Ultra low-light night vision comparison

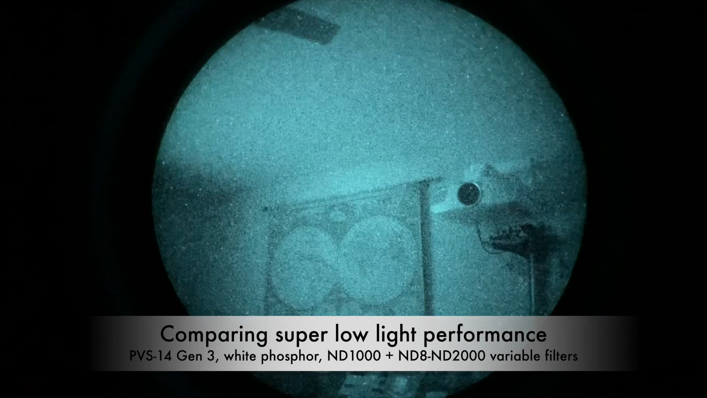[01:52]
10, minimum. So, Gen 3 White Phosphor, maximum gain.
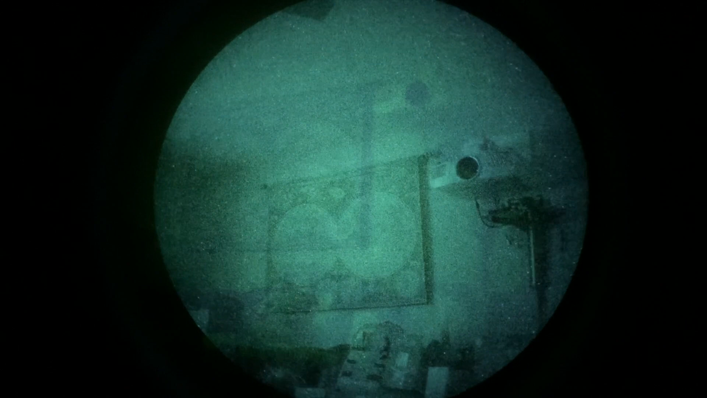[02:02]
So, recording now on our Gen 2 NBM14, the same setup, starting at mini, 1, 2, 3, 4, 5, 6, 7, 8, 9, 10. So, this is now Gen 2, maximum darkness,
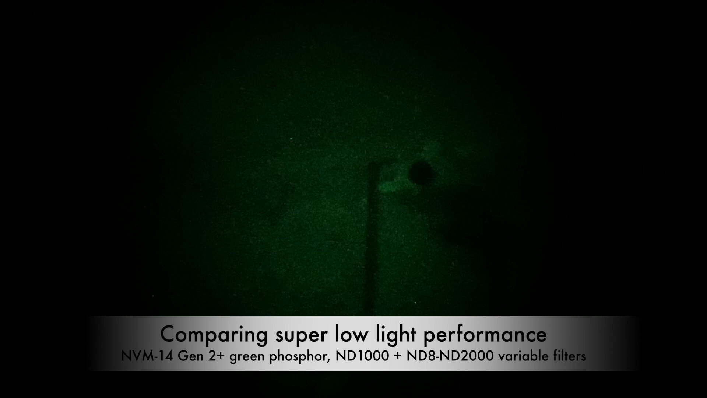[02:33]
going backwards, 1, 2, 3, 4, 5,
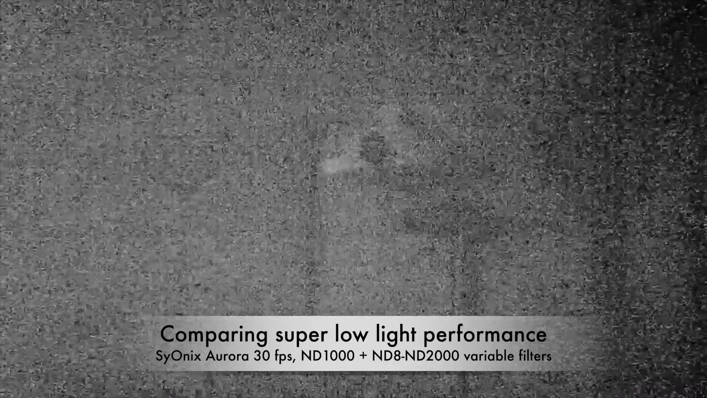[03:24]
7, 1, 2, 3, 4, 5, 6, 7, 8, 9,
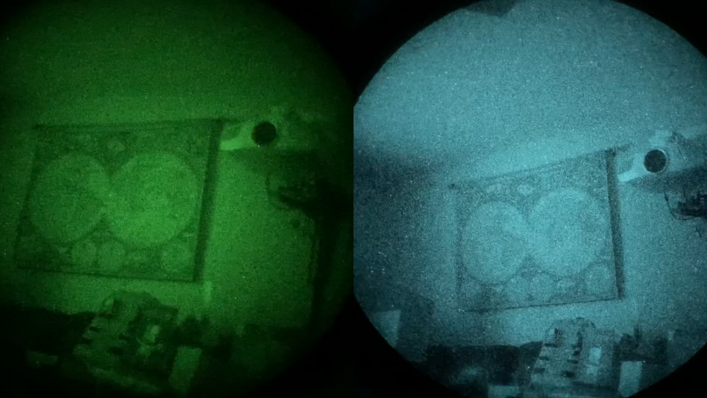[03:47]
So, this is IONIX, same setup, starting from Minimum, 1, 2, 3, 4, 5, 6, 7, 8, 9, 10, max. So, this is IONIX, going backwards,
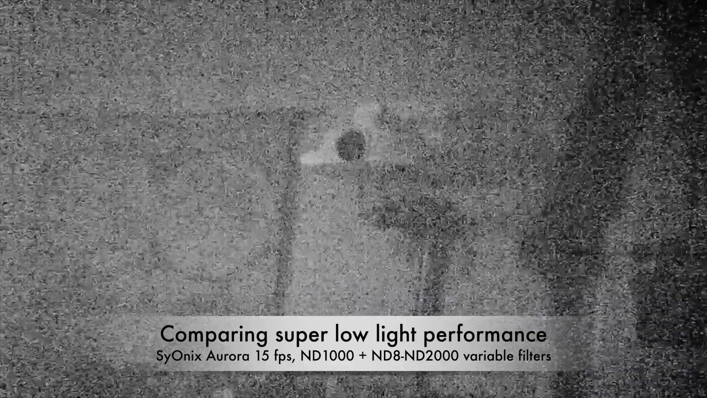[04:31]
Okay, we'll give it another chance to the IONIX, now not 15 frames per second.